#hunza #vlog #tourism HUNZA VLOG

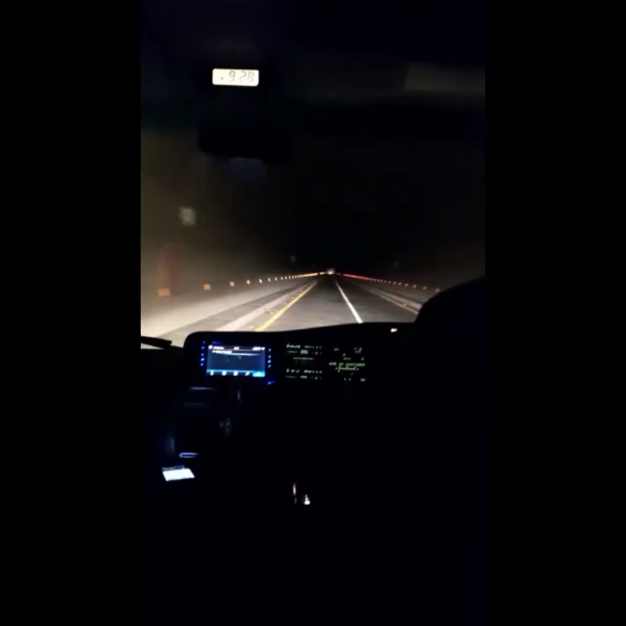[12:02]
लो जी आ गई सबसे बड़ी टनल, देखते जाएं और मज़ा करते जाएं, स्पीड चेक करें कोस्टर की। अंधेरे में से निकल के लाइट चली हुई है, अंधेरे में से निकल के एकदम रोशनी, और उसके बाद क्या खूबसूरत नज़ारा। खामोशी से सुने और देखें।